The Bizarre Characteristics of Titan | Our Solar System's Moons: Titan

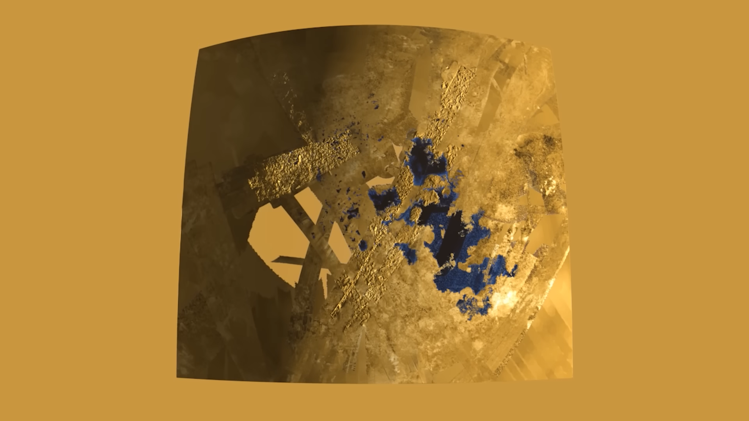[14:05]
The Kraken Mare is also quite deep in comparison to Ontario Lacus, but isn't any deeper than 170 metres.
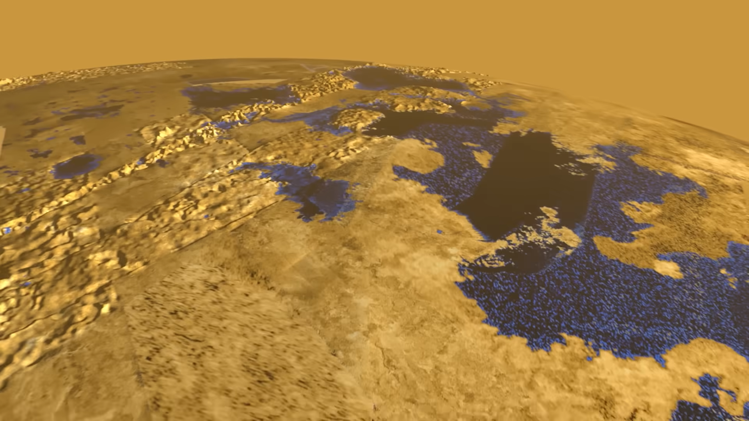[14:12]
So, we know about the lakes on Titan now,
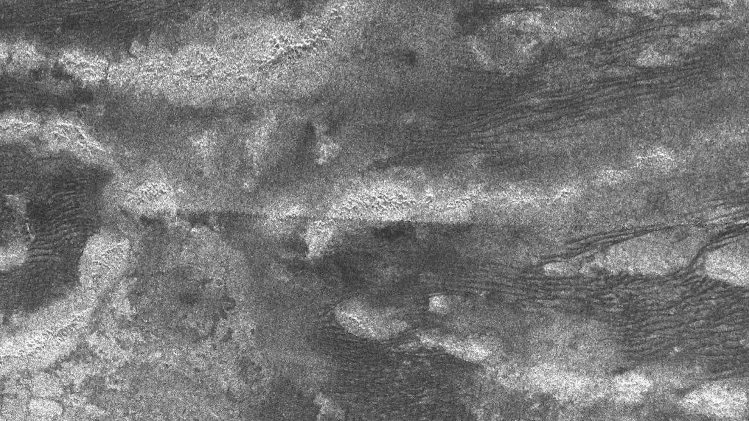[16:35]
Titan's highest mountains come in the form of ridge belts, like the Rockies in America.
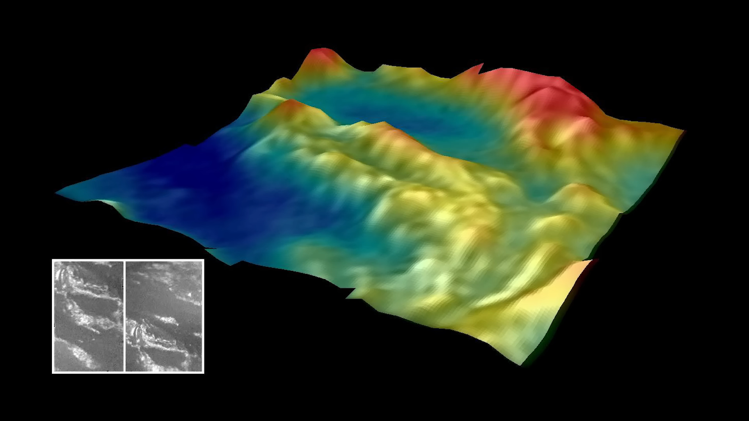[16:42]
These ridge belts could also be a form of cryovolcanoes.
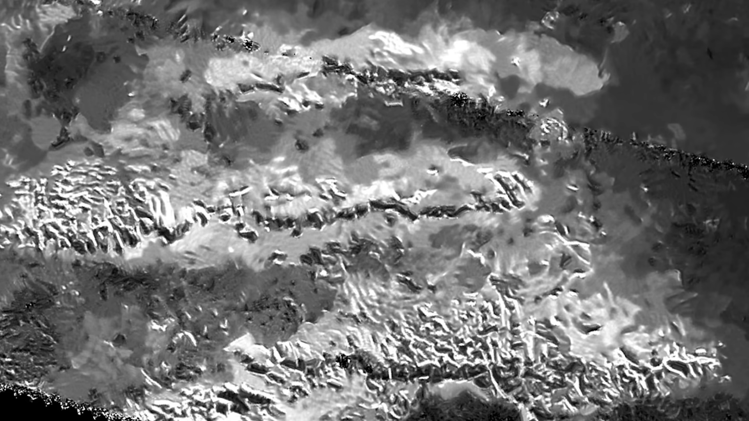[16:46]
The largest mountain on Titan can be found in one of these mountain ranges,
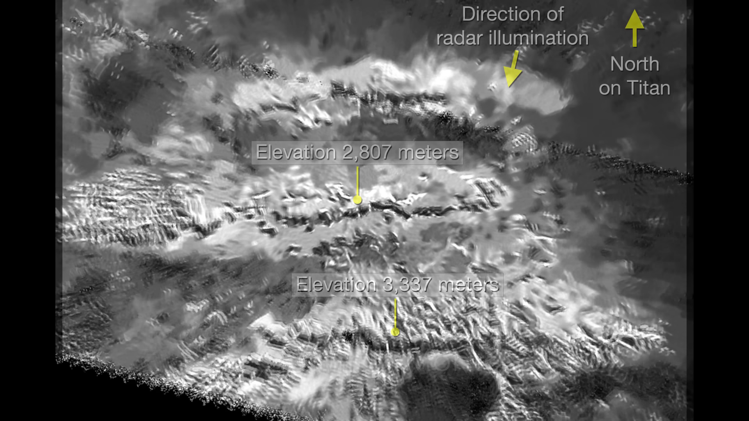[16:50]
known as Mithrim Mons, and is 3,337m high.
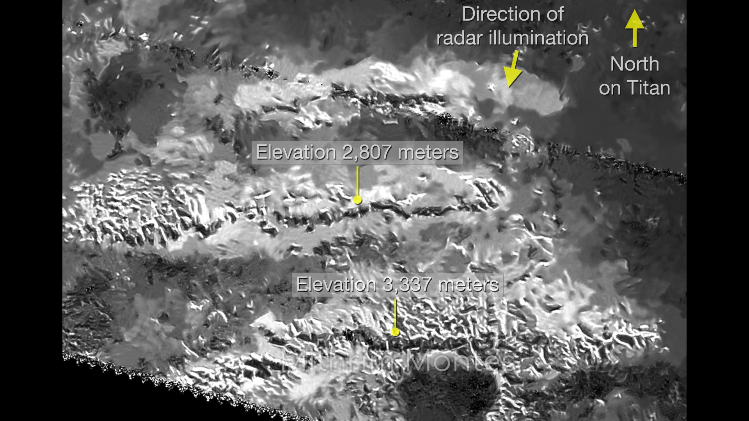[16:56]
Interestingly, mountains this tall, are thought to be topped with methane snow.
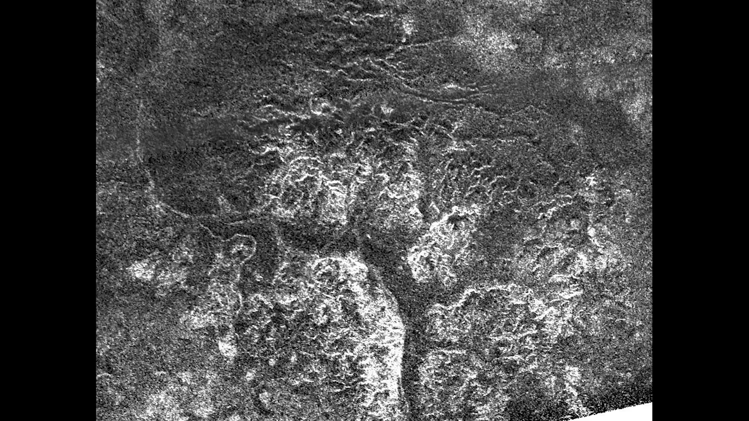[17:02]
Also found on Titan are many gorges, valleys, and dunes, using infrared cameras to see the surface from space. What can also be seen quite prominently are these large patches of dark terrain.
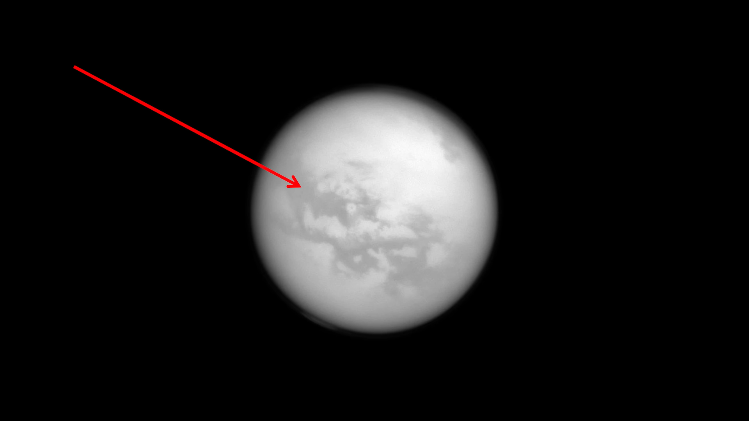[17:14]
Originally, these dark patches were thought to be seas until the Huygens probe landed on one of those areas, known as Shangri-La.
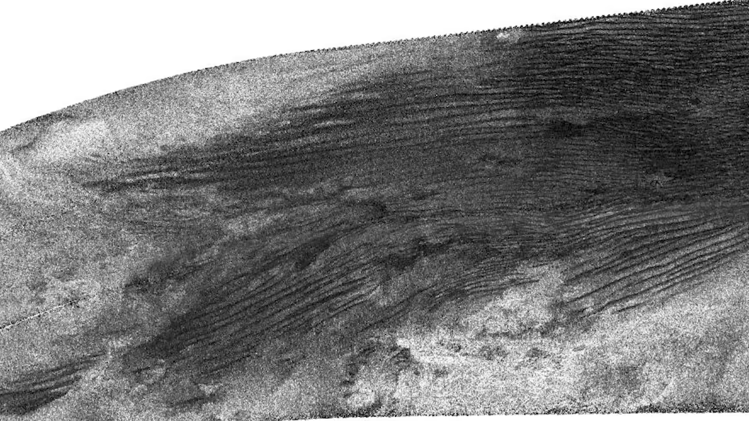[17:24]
They could well have been seas in the past, but now they are plains of dark mineral deposits,